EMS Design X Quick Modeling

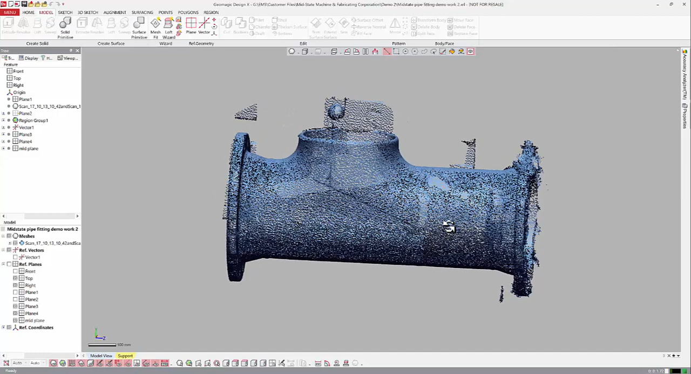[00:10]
All right, in this video, we're going to do just a quick video in DesignX showing just kind of how to quickly model something. This is a big, large industrial pipe or flange. It's about four feet long, about maybe 20 inches in diameter.
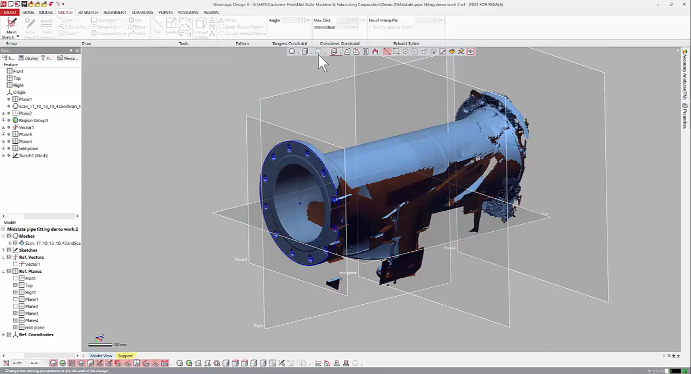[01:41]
Let's go back to our side view. Let's go ahead and make our first extrusion of that sketch. And one nice thing in DesignX is if you just kind of grab it, it will snap right to the geometry.
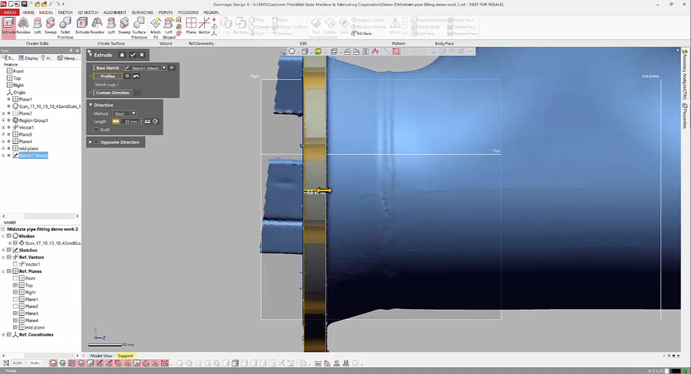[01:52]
OK. And you could key in something different.
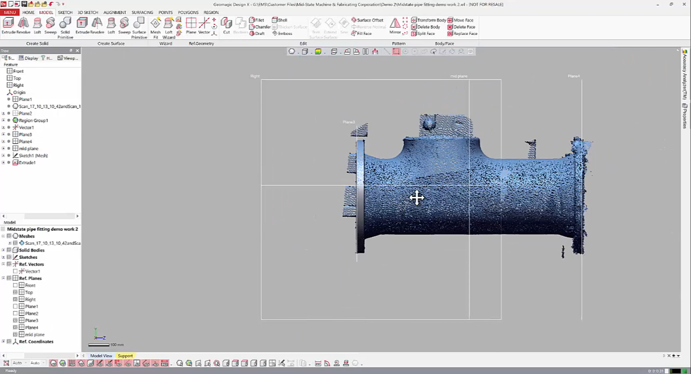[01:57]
But we'll go ahead and take that. OK. Now let's go ahead. There's a couple ways we can do this. We've got this chamfer, this taper here.
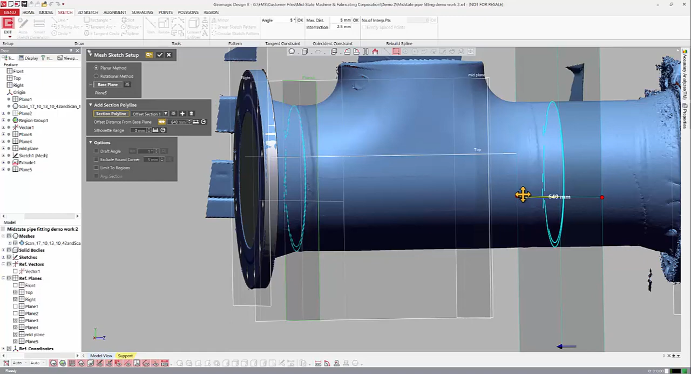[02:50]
I'm going to pick this plane. Now I'm right at that weld, which I may not want. So I can move somewhere else. So I'm going to sample the data way over here just because I've got a nice straight piece. But again, if you knew this diameter, you could certainly key it in. So let's go back to that true view.
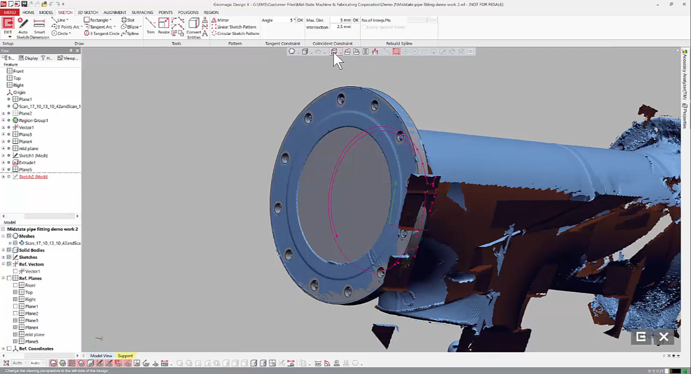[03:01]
And let's turn off some of this data so we can see better. OK. And again, I'm going to do a circle.
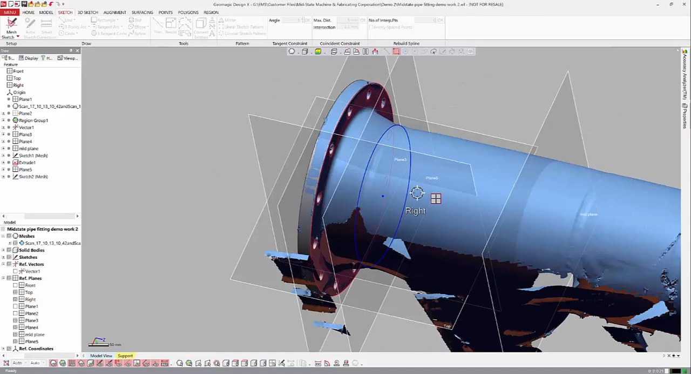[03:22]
I've drawn a sketch right there at that scene. And now I'm going to extrude again. And I'm going to pick this. And we could just go.
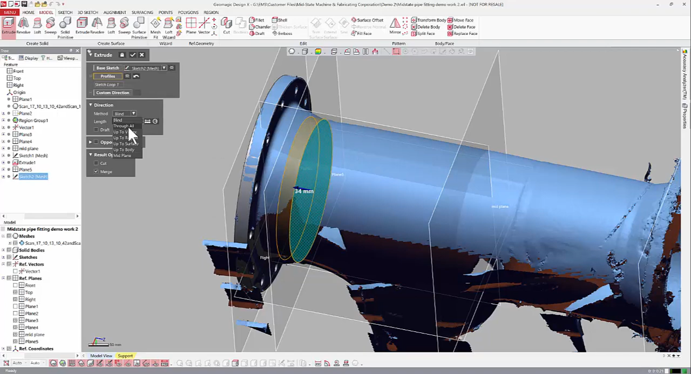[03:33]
I'll just go up to surface again. That'll be this face.
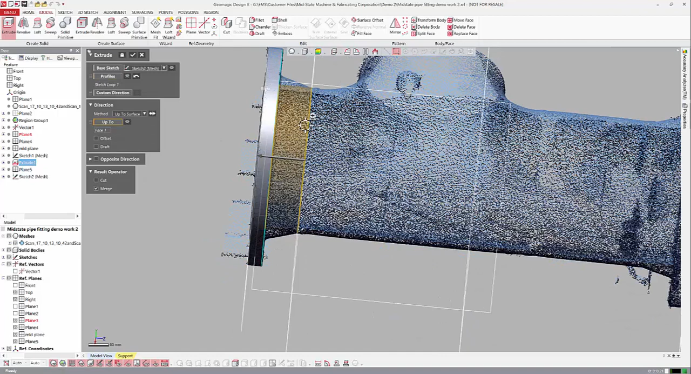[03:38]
And let's get back in that side view. And again, now I want to add some draft. 15 degrees. That probably looks pretty good. Yeah, it looks good. And we'll go ahead and merge that again.
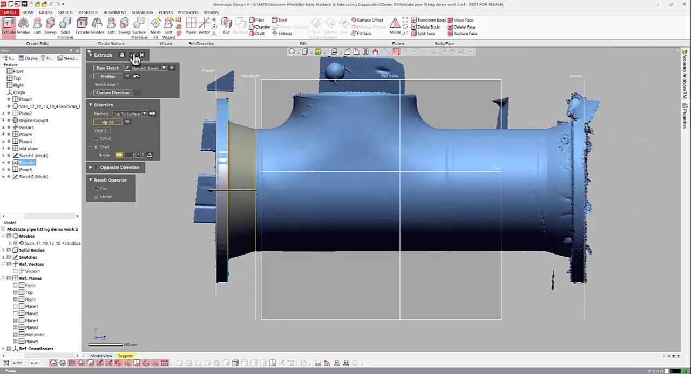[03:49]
OK. So now I've got that drawn. Now we'll go ahead and mirror that over. I'll click mirror. I'll click that piece. I'll click a symmetry plane, which when we set our system up, we already did that.
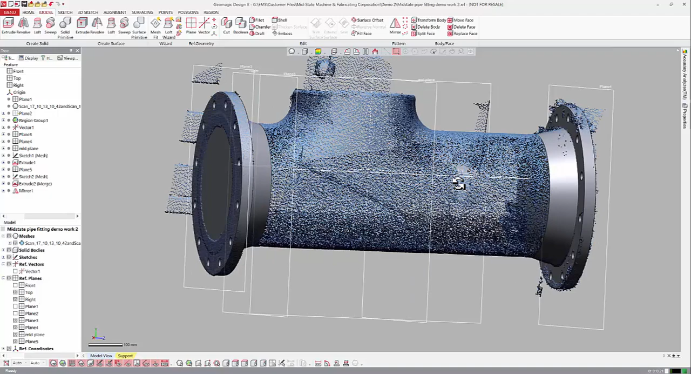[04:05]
And we have those two pieces. OK. So now let's turn off that scan data. So now all I've got to do is just connect the two.
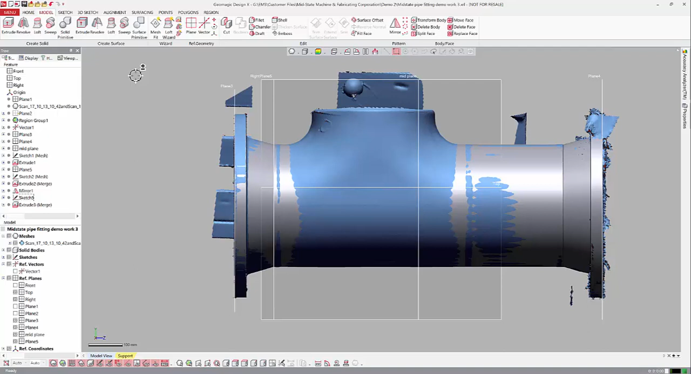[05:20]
Let's do an offset plane. Put this plane here.
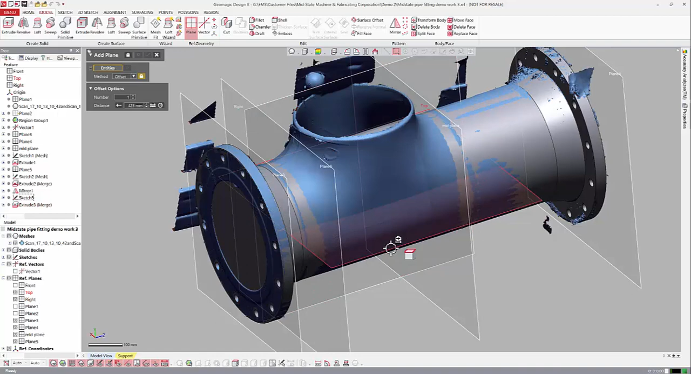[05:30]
Turn off some of this geometry. It keeps wanting to grab the solid data.
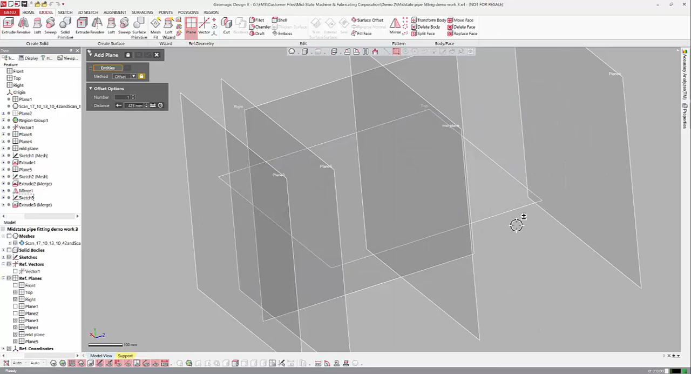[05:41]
There we go. Grab that plane there. Now turn the scan data back on.
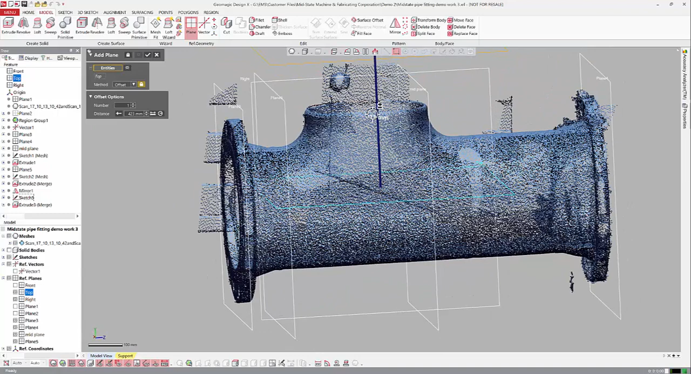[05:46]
Get back on our side view. The value is way out.
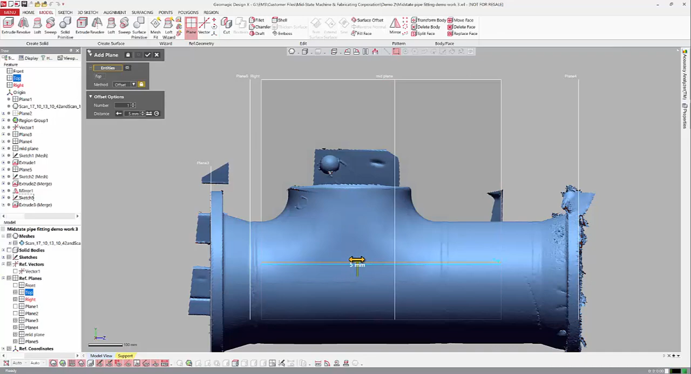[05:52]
So I'll just type in something small just so I can move it up. Again, it kind of snaps to the geometry.
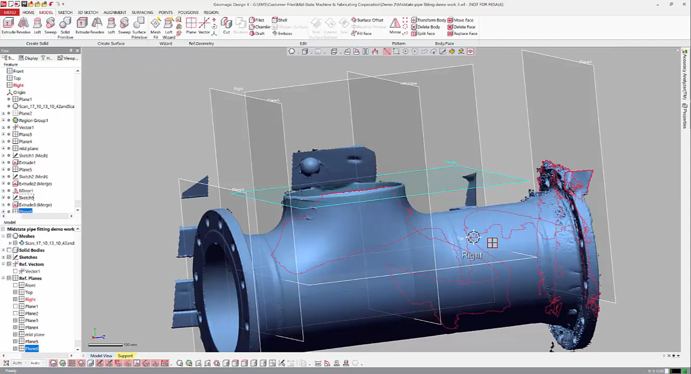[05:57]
But again, you can type in anything you want. OK. There's our plane. We're going to do a sketch.
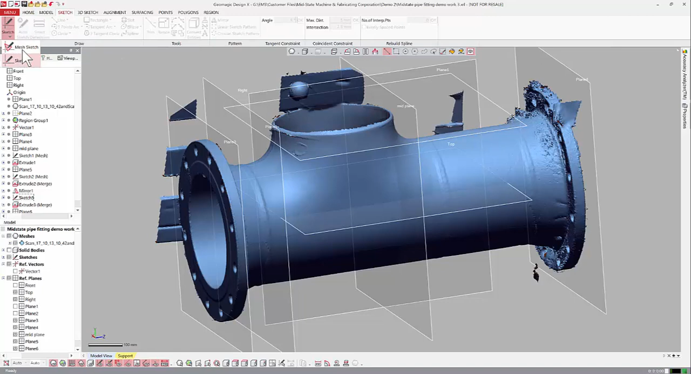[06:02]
This time we want to go back to a mesh sketch. Because again, we want to sample the scan data. And I'm going to move it down just a hair. Let's go down one.
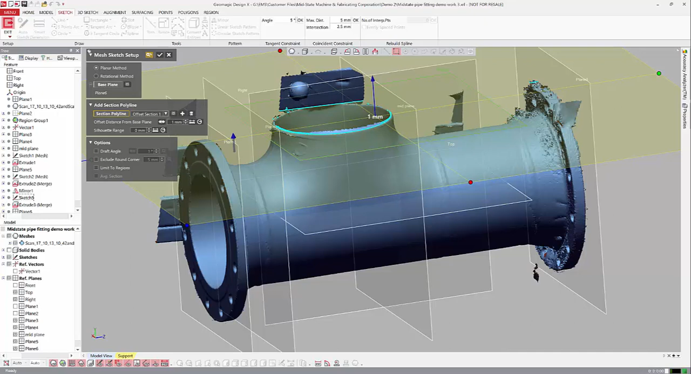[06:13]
And we'll take it right there. And again, we're only going to do the outside.
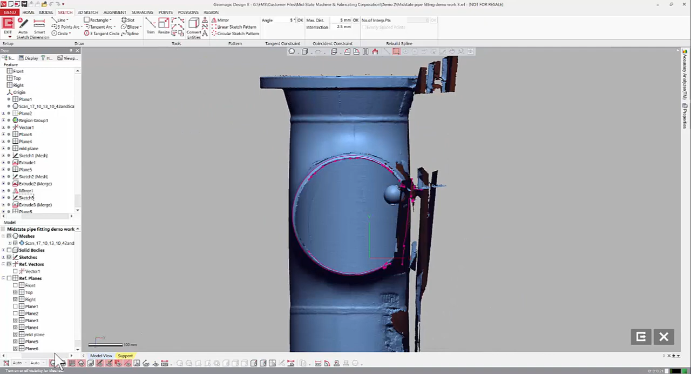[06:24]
And then we'll punch out the inner when we're done. So let's do a circle.